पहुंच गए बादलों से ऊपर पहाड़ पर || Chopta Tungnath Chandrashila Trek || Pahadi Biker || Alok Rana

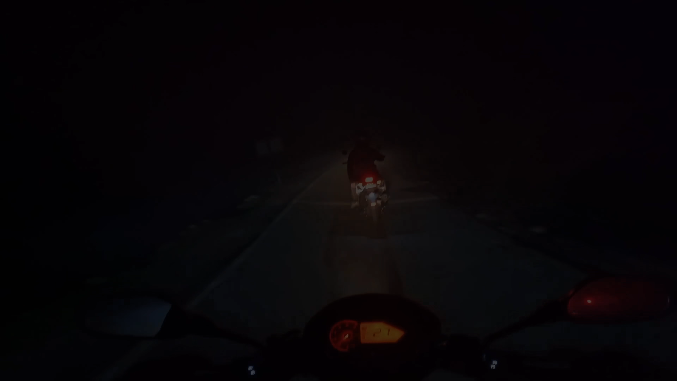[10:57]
और यहां चोटा के आसपास ना, बहुत घना सा कोरा लगता है, जिससे विजिलेटी, विजल कम हो जाती है, हैसे में डर है मवेसियों का, कोई मवेसे अगर रोड पर खड़े होंगे, तो बड़ी दिक्कत हो जाएगी,